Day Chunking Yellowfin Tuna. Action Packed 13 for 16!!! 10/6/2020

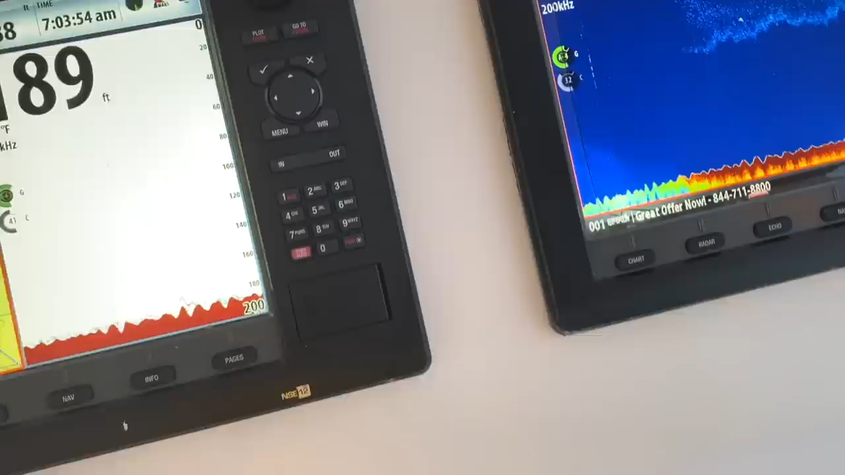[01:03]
All right, guys. So we're just getting on scene here. And I'm already marking some fish down a little deeper, but there's fish here.
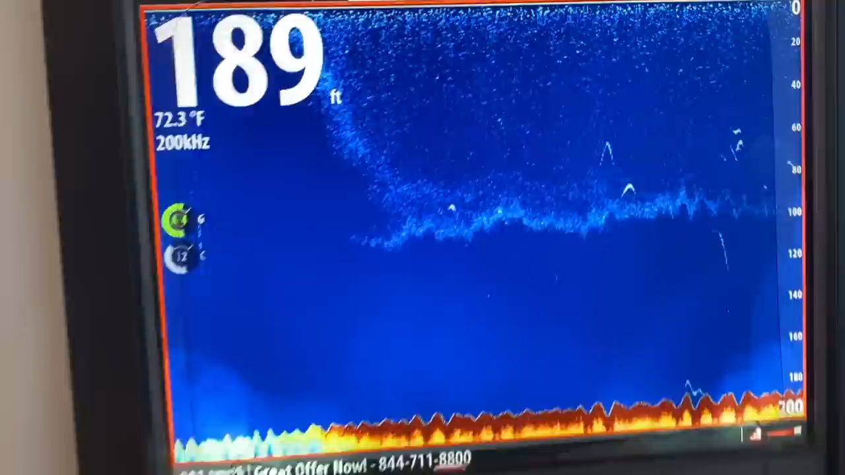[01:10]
On screen: depth 189 ft, water 72.3°F
So let's see. It's around 5 after 7. Just getting on scene.
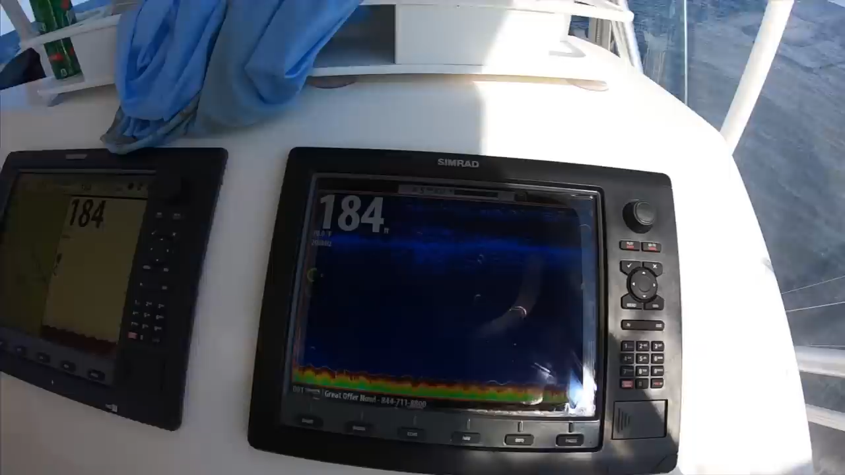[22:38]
So, just did another quick drift here. I don't know if you can see, but I stopped because there's fish right there. Boom, boom. There's those boomerangs.
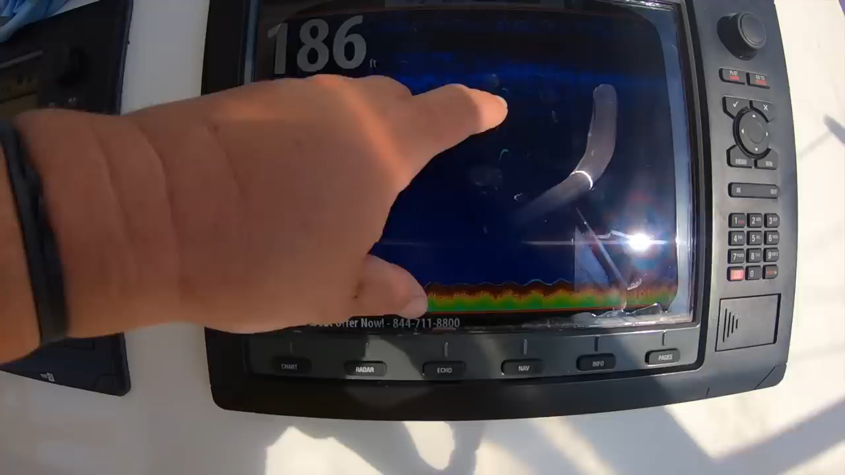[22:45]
On screen: depth 186 ft
Boom, boom, boom. And then looks like a little something streaking off the bottom there.